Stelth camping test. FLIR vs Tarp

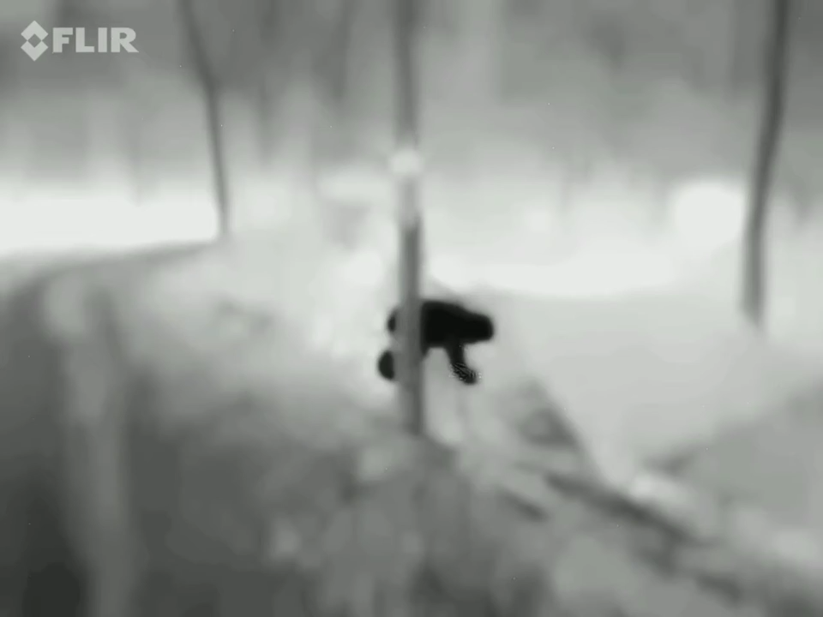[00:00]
Ja, die zie ik nu nog.
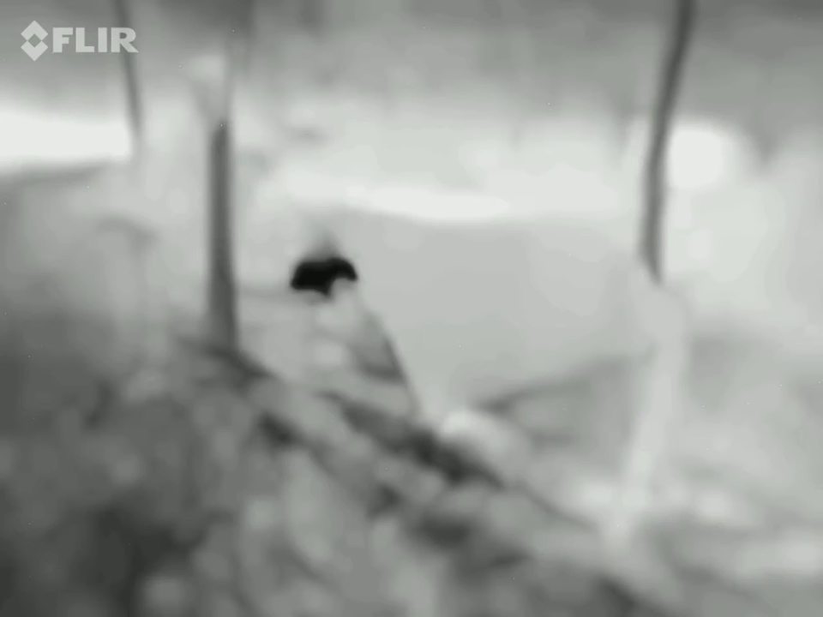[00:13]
Ja, nu zie ik het niet meer.
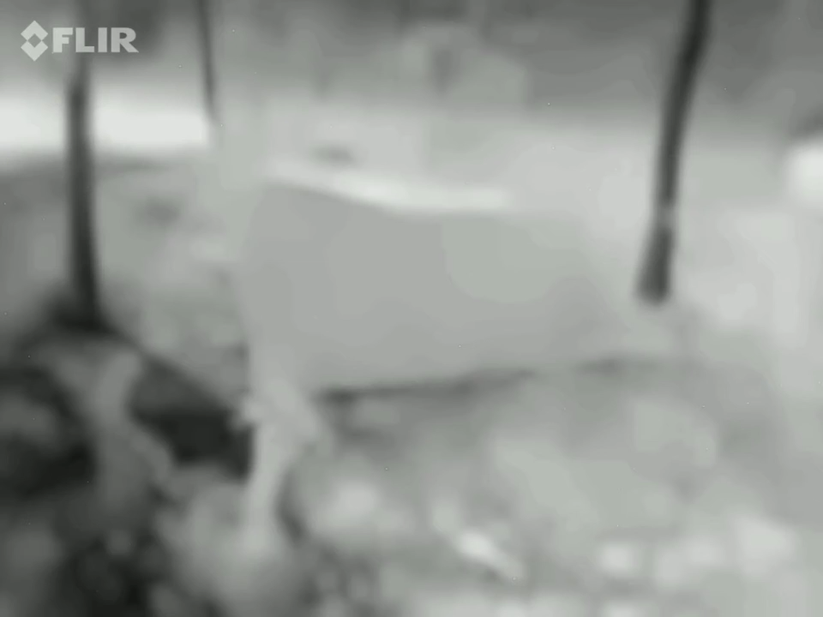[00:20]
Ja, als je er weer uitkomt dan, zie ik hoe weer. Ja, maar bij deze tarp zie je het ook niet, er is ook zilver aan de buitenkant.
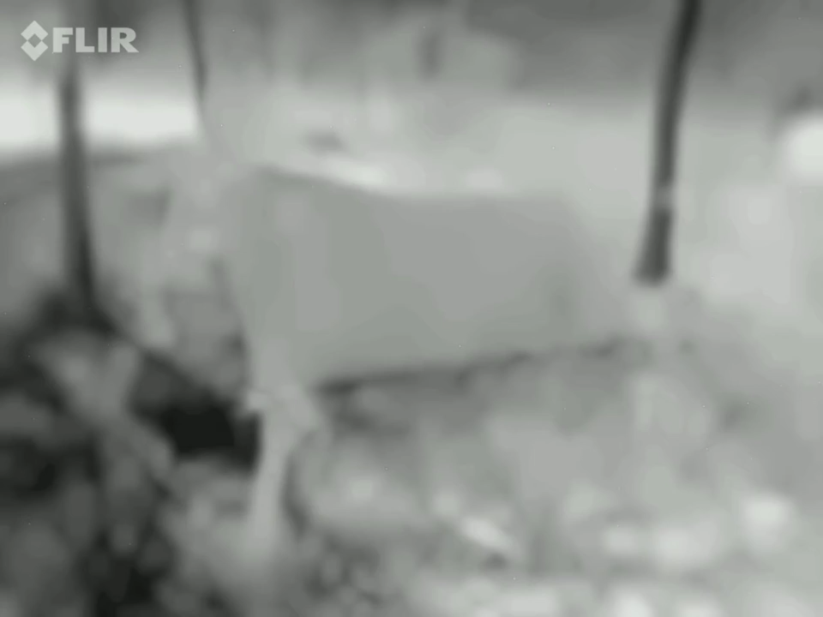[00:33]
Ja, bij die tarp. Wacht even. Oh, die leek hieronder.
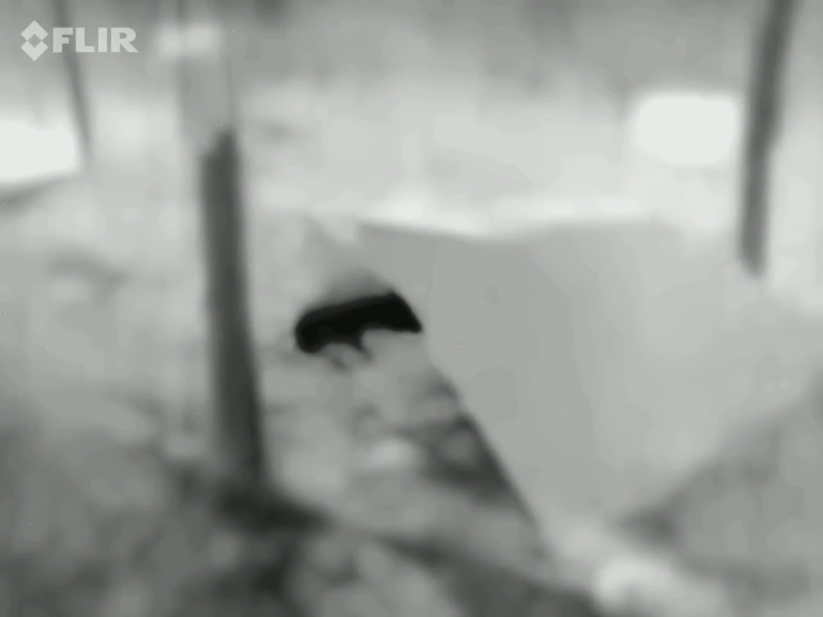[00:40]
Wacht, dan zal ik even aan de andere kant gaan staan. Ja, dat zie ik wel. Die is warm. De fjelduke?
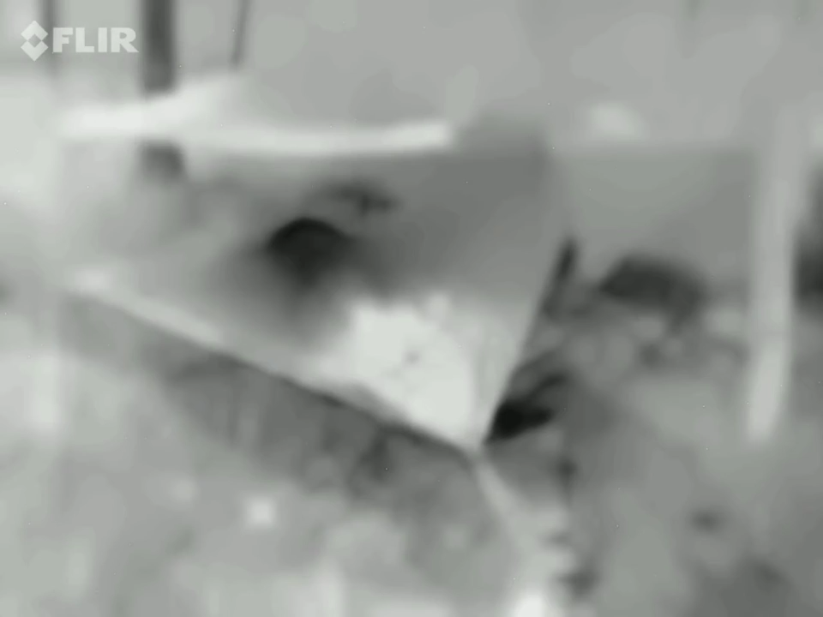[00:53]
Ja. Hier bij die schouder? Ja, daar zie ik hem. Dat klopt, maar als ik dit doe, dan niet meer. Ja, dan zie ik nog steeds een zwarte vlek. Ja, omdat het nog warm is. Ja, dat kan. Maar hij wordt helemaal warm, helemaal zwart in zijn geheel. Oh, ok. Ja, omdat hij het er tegenaan zit. Ja, omdat hij het eronder opwarmt, denk ik. Ja. Maar als je het nu dubbel hebt, zo in die fjelduke, en dan...
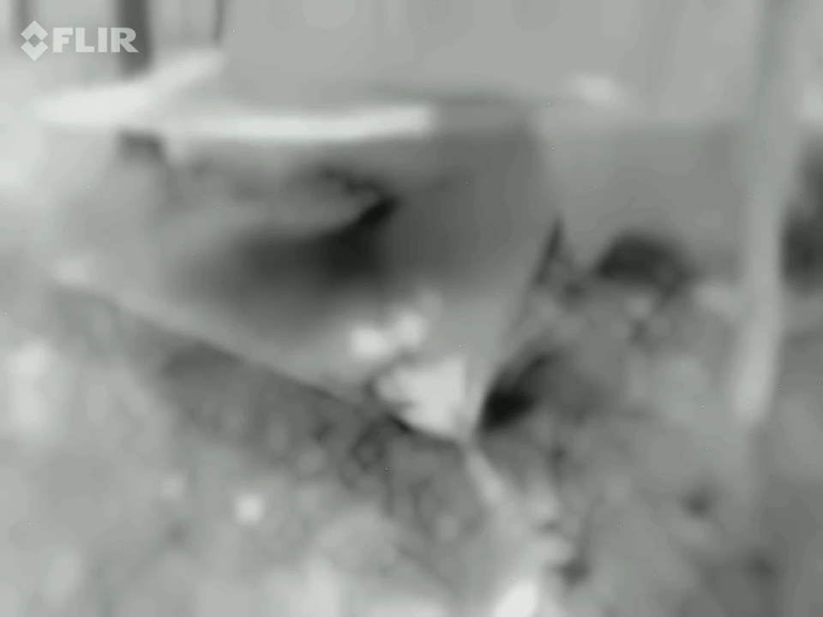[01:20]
Onder die tarp, dan zie je niks. Als je hem als wand gebruikt, net als de tarp, dan zie je niks aan. Nee. Nu zal hij je afkoelen. Nee, hij wordt alleen maar warmer. Oh. Je warmt die dingen op, die lucht die erin zit natuurlijk met je lichaam. Oké. Oké.